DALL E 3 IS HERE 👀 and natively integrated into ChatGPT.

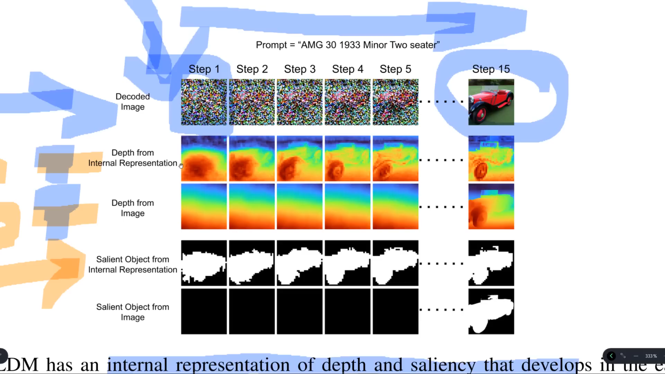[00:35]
Even though they're trained on 2D images, they almost kind of begin to see the world in 3D. So as this begins rolling out, just keep this in mind that right now it seems like these models tend to produce a 3D mock-up of the world before painting it and then producing the image.